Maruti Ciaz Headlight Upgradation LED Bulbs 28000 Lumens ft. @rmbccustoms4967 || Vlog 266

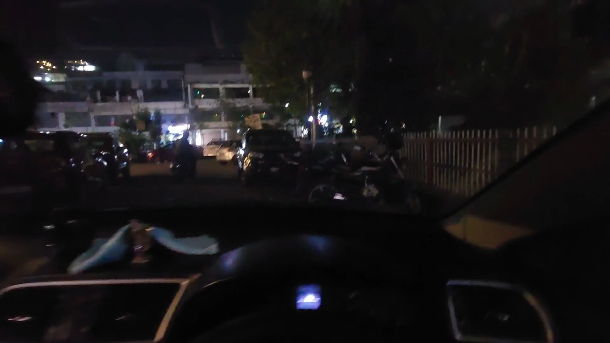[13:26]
ये जला अपना खाली फोग लैंप, ठीक है और ये जला
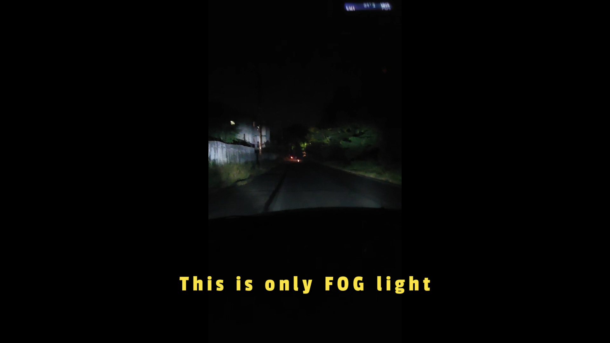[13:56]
ये तो अभी लोअर ही है, अपर डोर करेंगे तो ये झगमग हो जाएगा चारों तरफ,
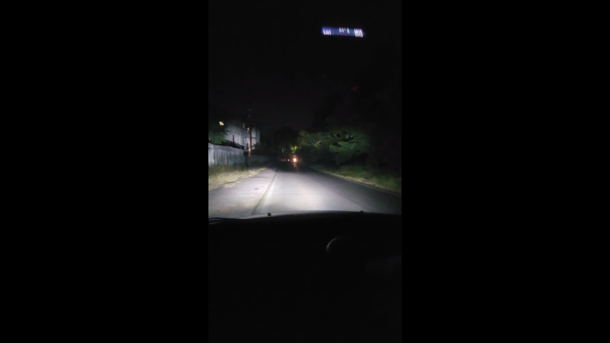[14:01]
ऐसा तो खर्च हुआ है दोस्त, और सामने से कुछ ये लुक आ रहा है बहुत ही खतरनाक हो रही है यार, वाइट पे जैसे दिख रहा है ये देखो, ऐसे देखोगे